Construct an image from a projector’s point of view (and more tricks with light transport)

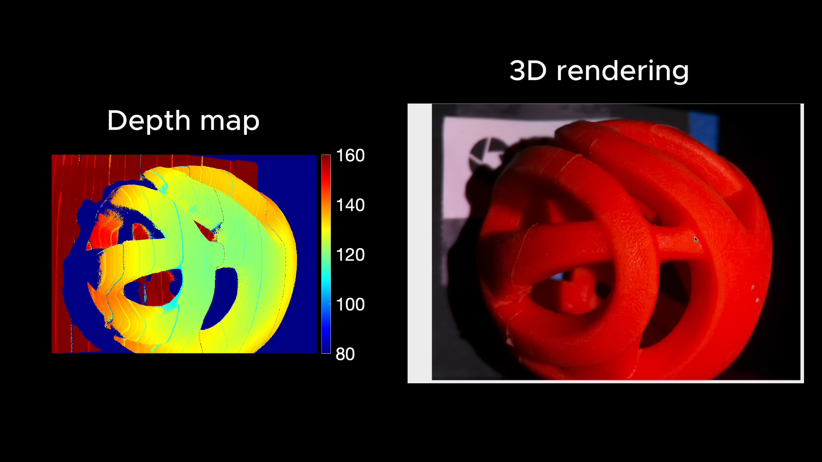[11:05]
The results can then be visualized using a heat map or overlaying the original image so that the object pops out of the screen.
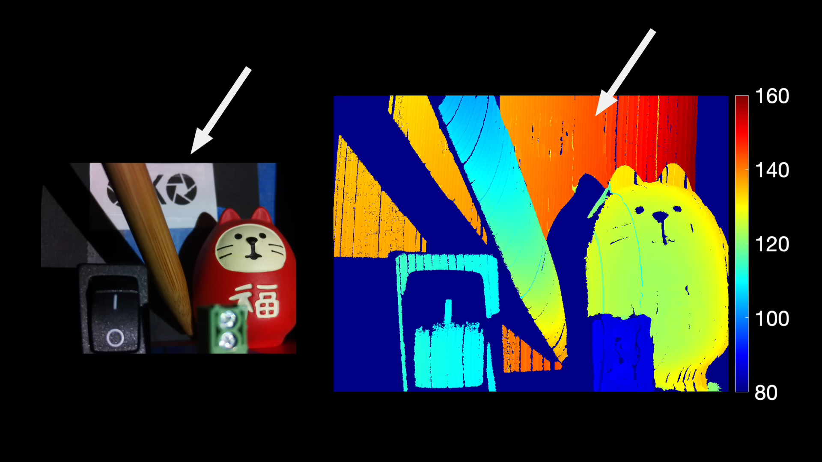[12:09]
which has black letters, completely drop out of the depth map and match the wall depth.
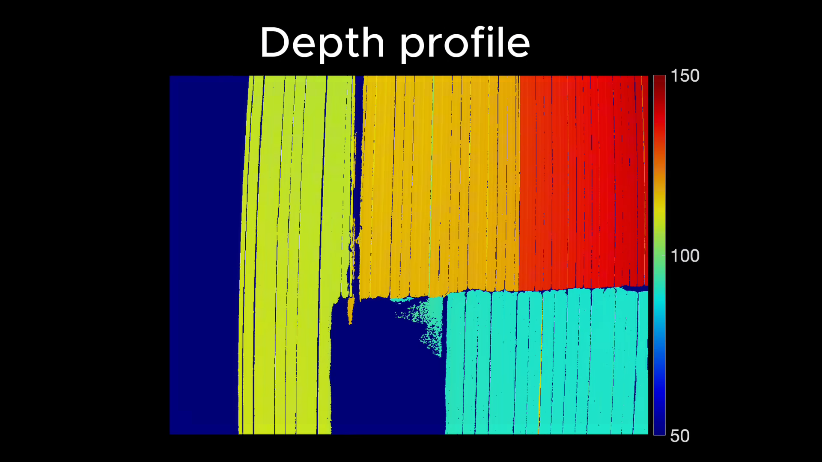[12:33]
But the reconstructed depth map can tell what's going on.
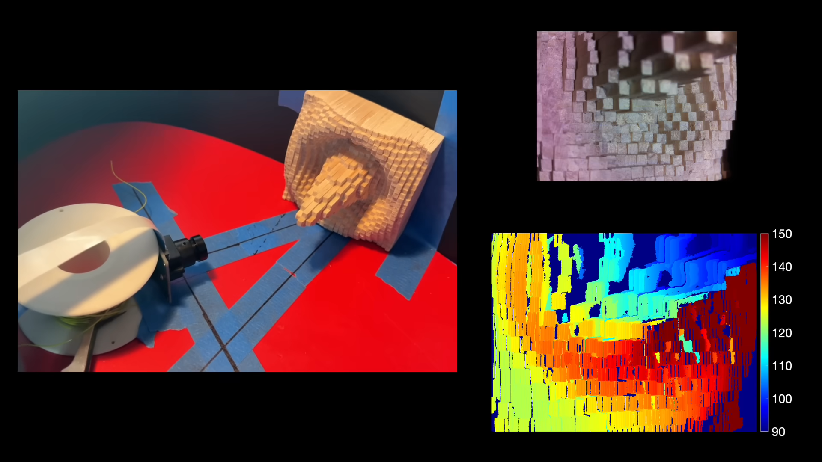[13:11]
I love that this technique doesn't have any moving parts, but it's also a limitation. The shadows prevent depth measurement over the entire scene. So usually 3D scanning requires the part or camera to be rotated.